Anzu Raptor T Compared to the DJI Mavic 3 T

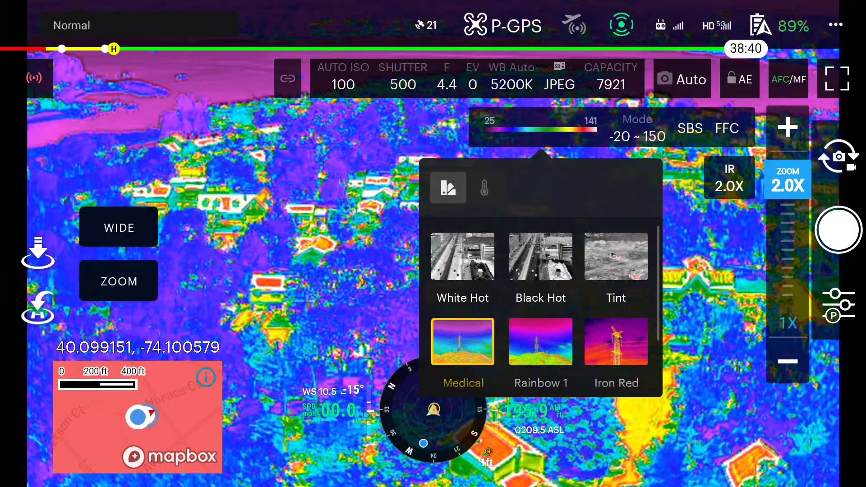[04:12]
We can also do side-by-side, calibrate our thermal view, so on and so forth.
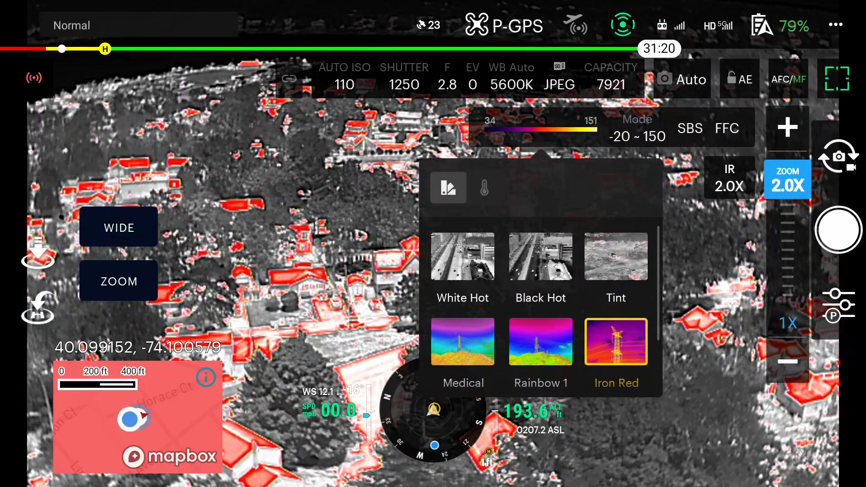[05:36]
like, the Iron Red palette, if I were to click anywhere on the screen, we're not getting temperature readings like we're used to with the Mavic 3 Series. We also can't create a box on the screen in order to get a highest and lowest temperature in a particular area. So hopefully these features come out soon.
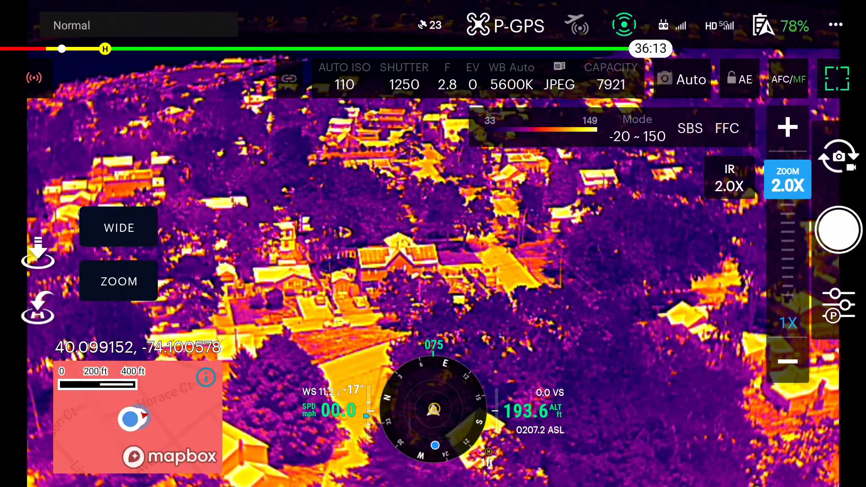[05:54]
I know that Aloft is releasing, you know, updated notes to let us know what features are coming down the pipeline. But hopefully these things are added soon.